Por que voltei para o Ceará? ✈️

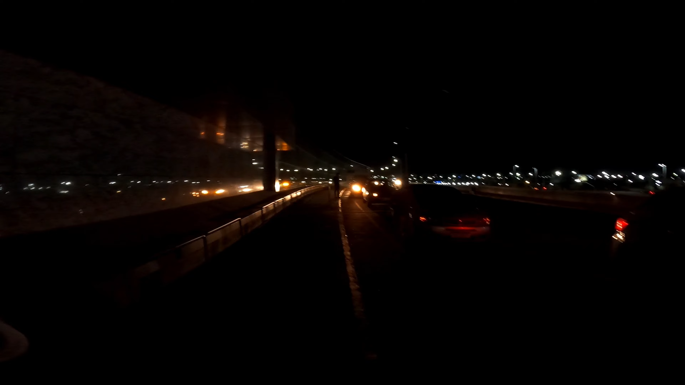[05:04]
Bora achar Saúl No meio da fila De carros Aí ó O motorista Chegando Agora sim